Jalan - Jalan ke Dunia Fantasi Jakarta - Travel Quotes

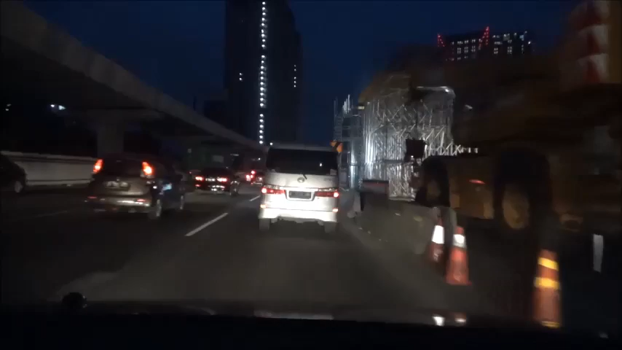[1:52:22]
Jalan ramai lancar. Kang Ardi kapan balik lagi ke Bogor, Kang Ardi? Kita kopdar yuk. Offline mulu cenah. Iya nih, sinyalnya buruk. Ntar saya coba deh pakai yang lain nih, pakai wifi.